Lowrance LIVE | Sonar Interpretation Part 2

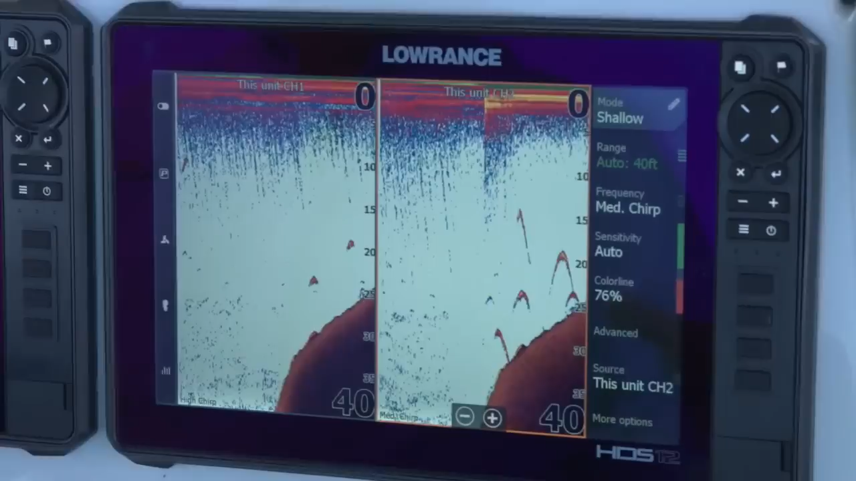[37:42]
You can see your arches here that are kind of a smaller and compact when you get into the medium chirp. They look a little bit bigger and elongated. Again, that's because you've got that bigger, wider cone angle. So those fish are going to stay in that cone angle for longer, looking bigger, looking longer. So a lot of guys, they like to use this.
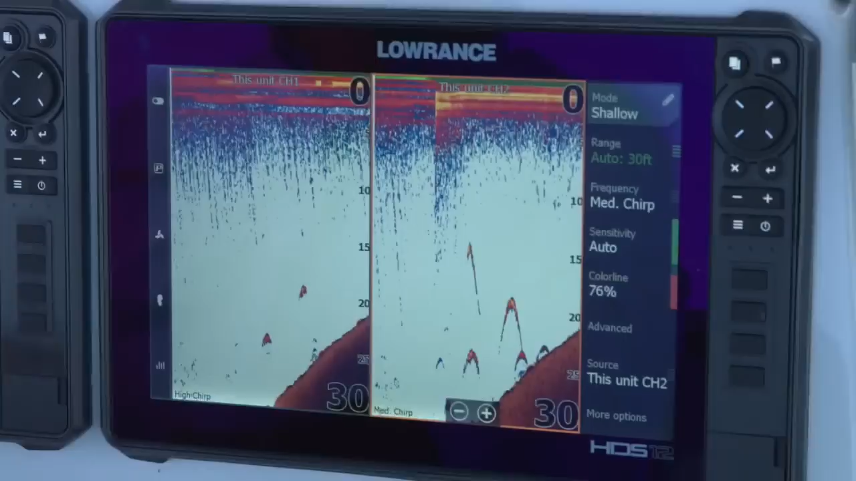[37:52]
It just gives them the ability to get a better look at the fish they feel like to decide if that's a fish they want to target, if that's one of the species they want to target.
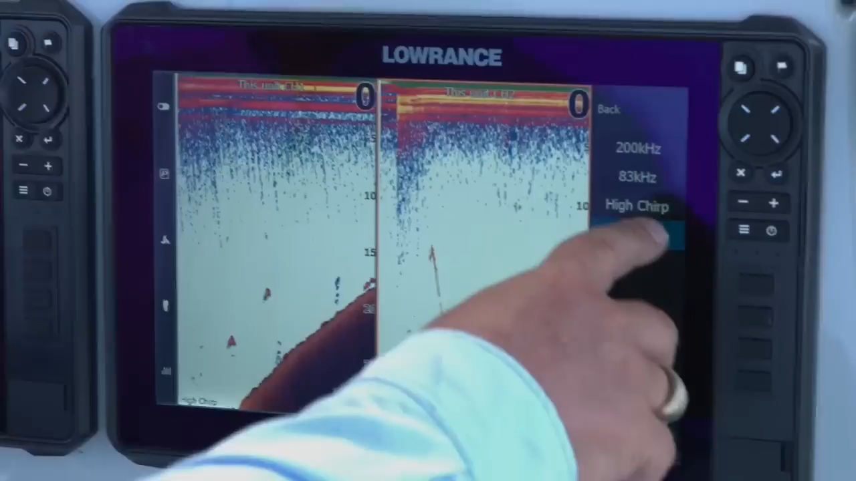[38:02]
So again, went from medium chirp back to high chirp. Right here, you can see what my source is.
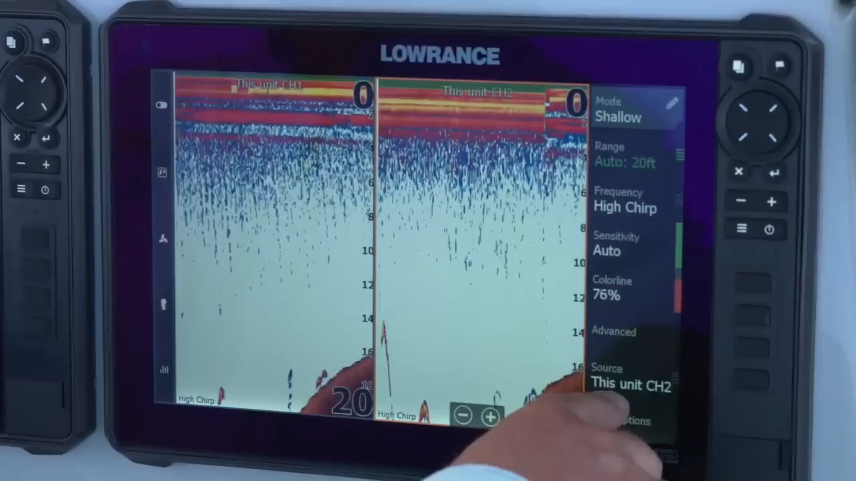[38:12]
This one says this unit channel two. If I look at that, you can see I have a couple other options. This unit channel one.
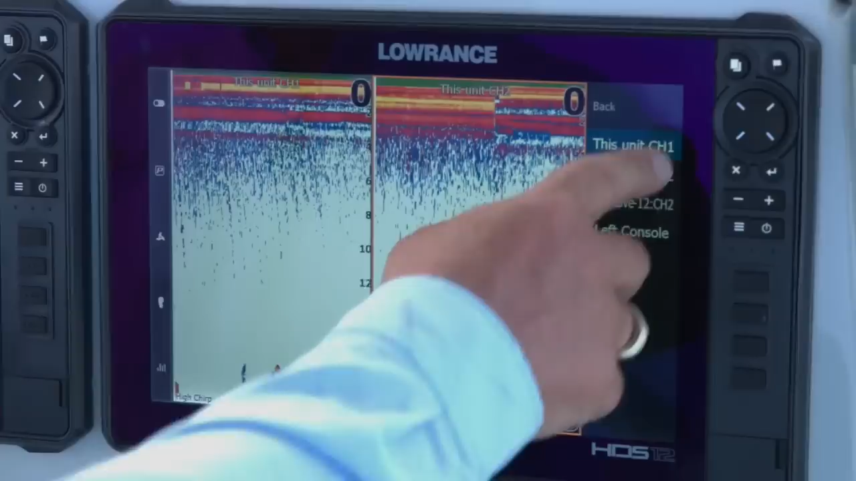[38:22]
So if I wanted to say this unit channel one. So I will tell you one thing that I always do, if I'm going to be swapping and not looking at two transducers simultaneously.
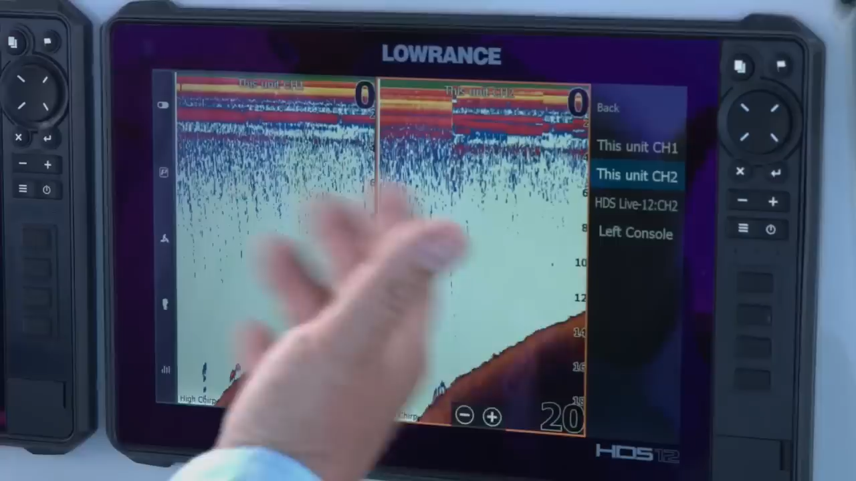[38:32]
So this one's on channel two.
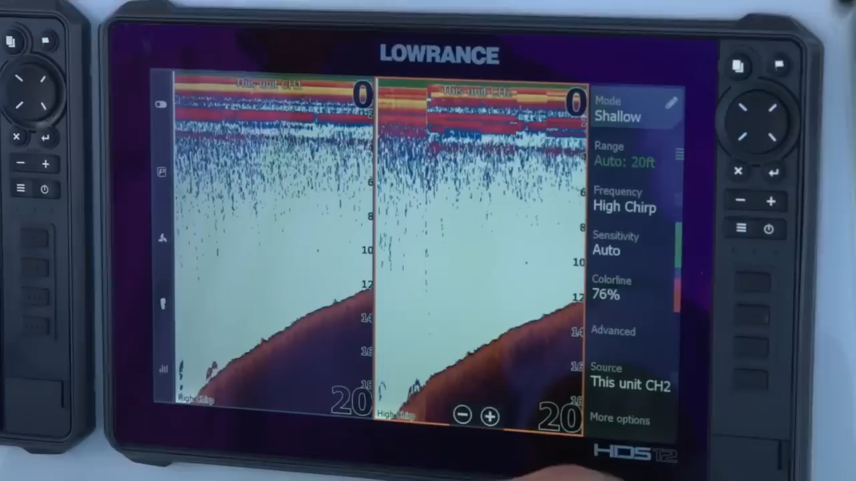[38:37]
I'm going to hit more options and I'm going to say stop sonar.
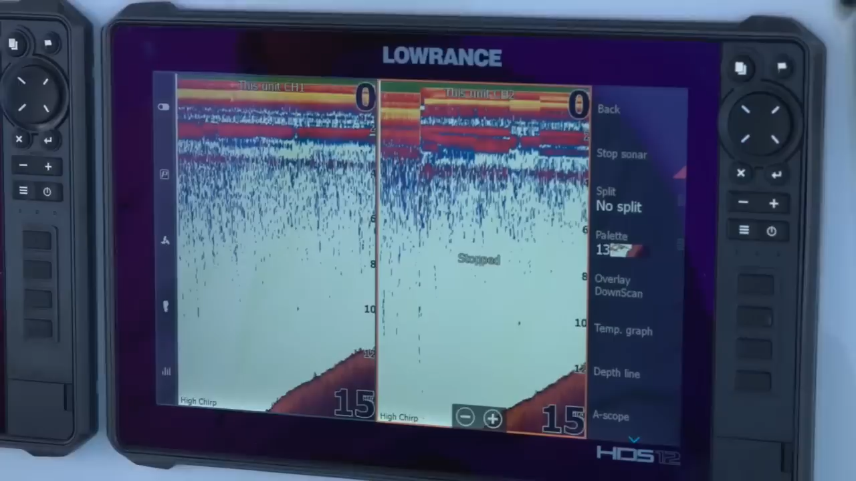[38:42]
The reason I do that is to keep that sonar from pinging and creating any other interference for me. So now another thing I can do with this one is now both of these are looking at transducer one.
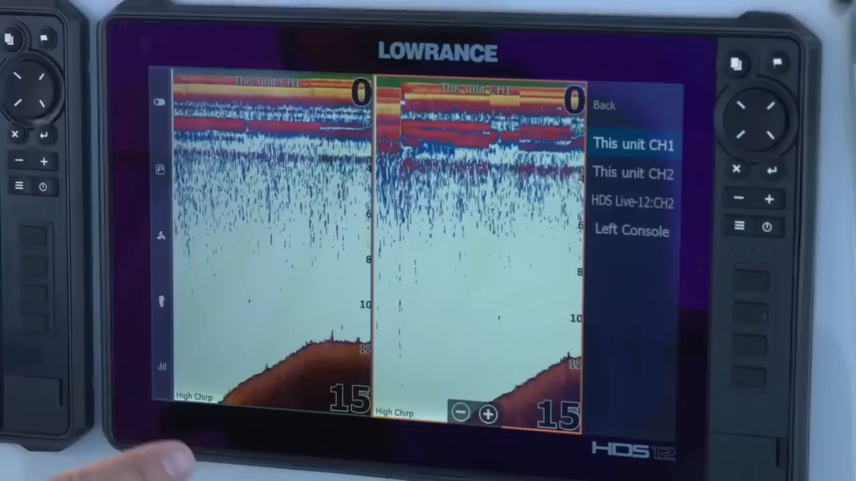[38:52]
This gives you the ability, like we were talking about earlier, instead of zooming in, you can do your split screens here.
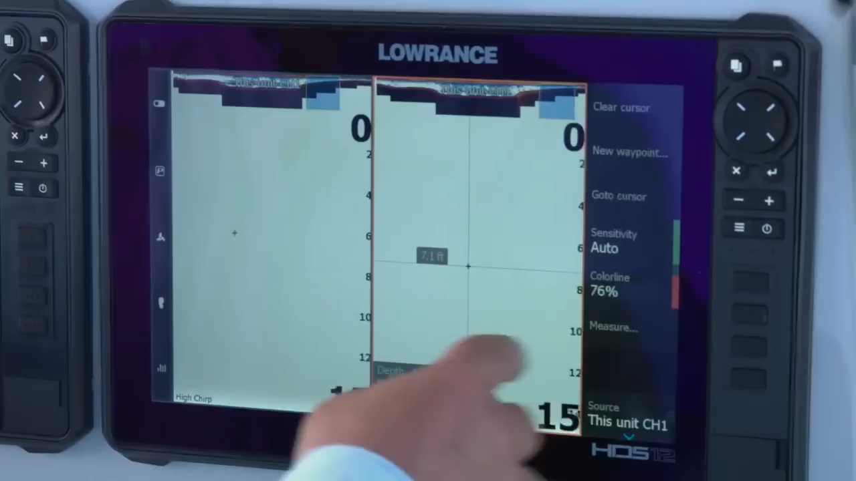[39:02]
You can see my orange box is around the right side of the screen.
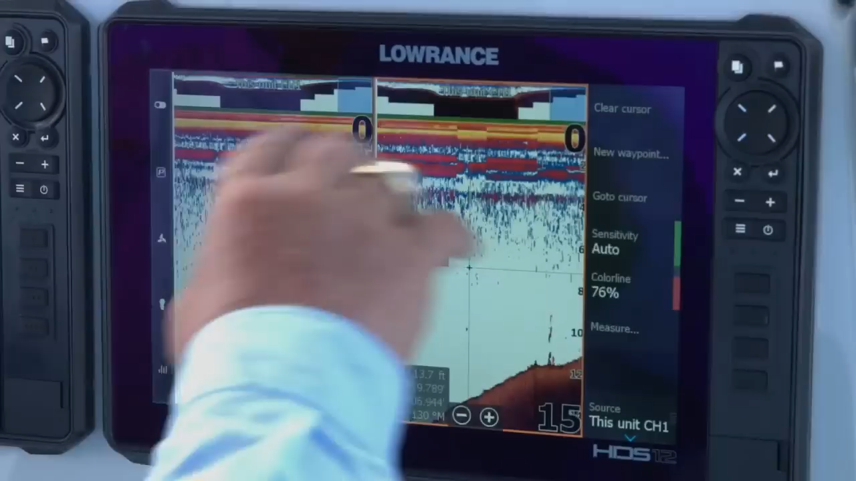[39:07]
So I can go into this one and I can zoom in with this one and let's say, so I've zoomed in.
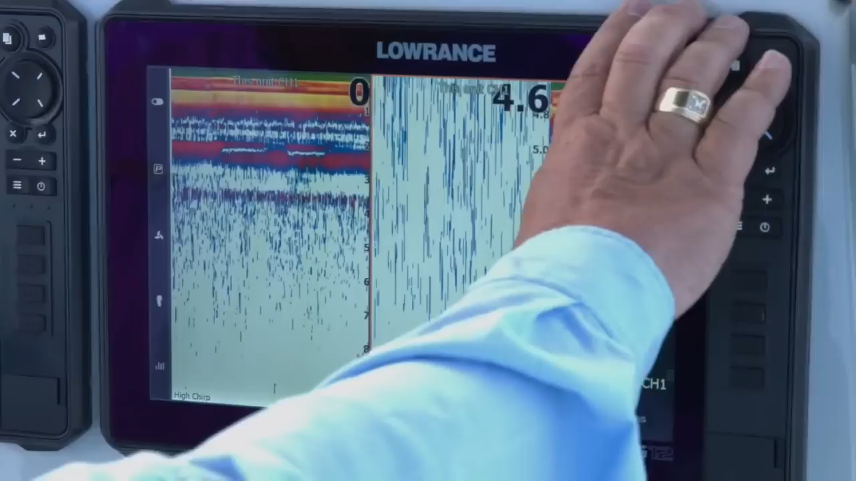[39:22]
I've zoomed in five times on this one and I want to look.
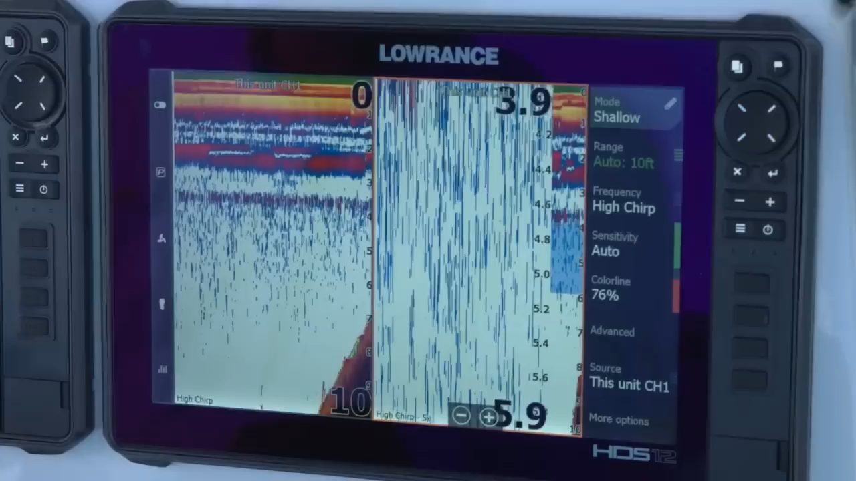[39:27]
Basically, I know if I'm out here trolling, whatever I'm targeting, I've been seeing them mostly in the four to six foot range. So I've zoomed this side in. We're going over a little shallow spot here.
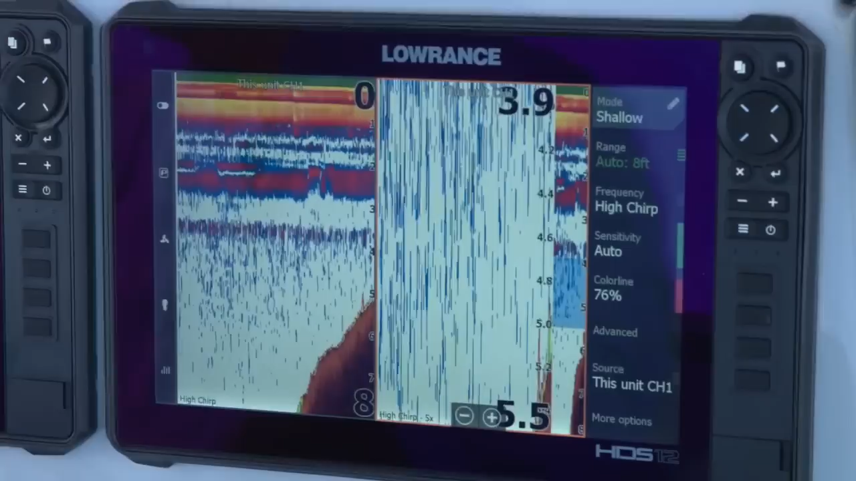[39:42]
So let me move past this a little bit. Once we get across this, it'll be a little more obvious.
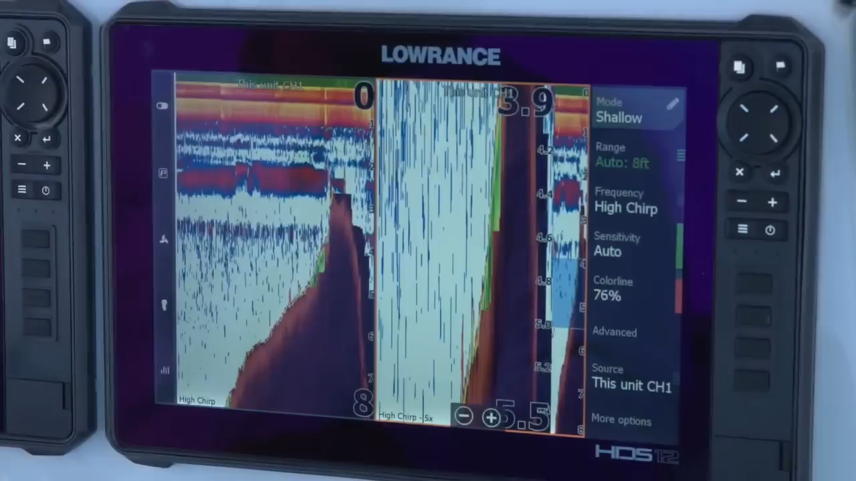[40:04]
It should be hitting, yep. So I'm starting to hit the other side of the ledge here. You can see it's going to start dropping down really quickly. Already to about seven feet of water here.
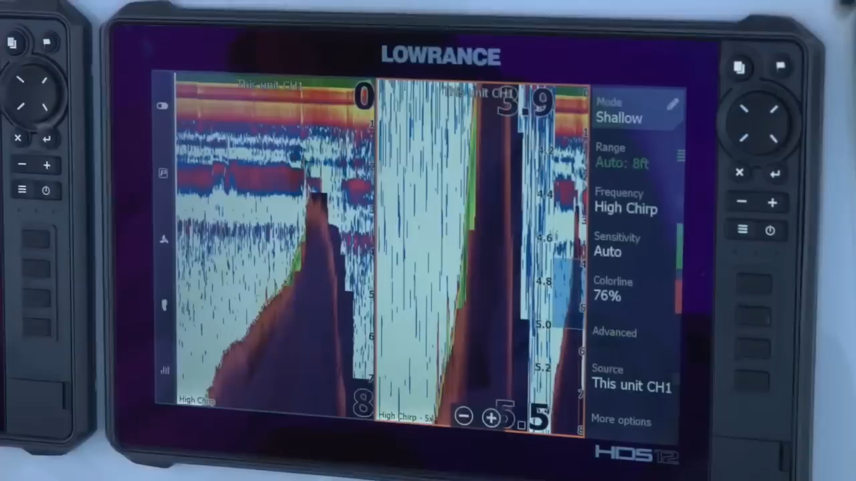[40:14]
And there should be a ledge right in here where we take a nice big drop. There we go.
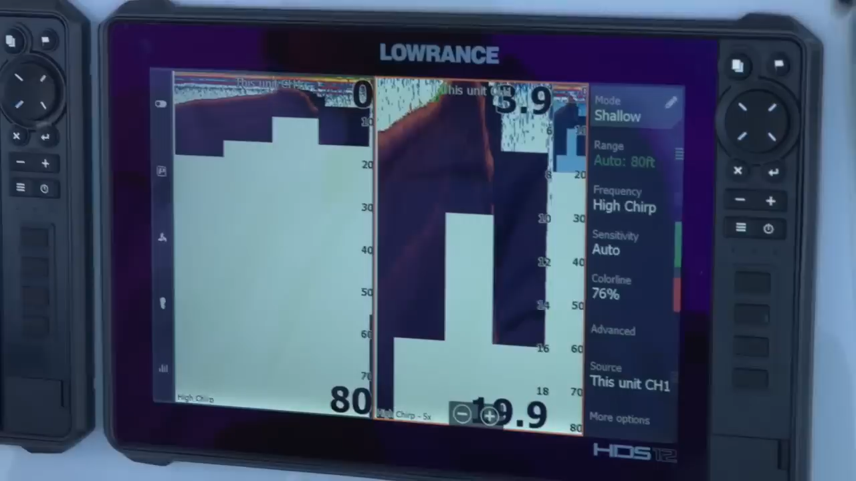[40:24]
So we went from about four feet of water into an 80 foot drop there.
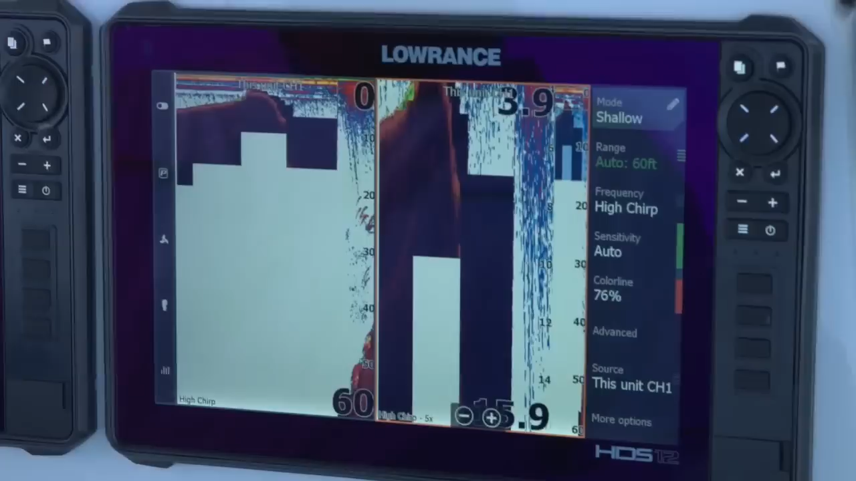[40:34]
Now we're coming back up to the 60. So now if we look right here, we can see these fish that are at about 20 feet.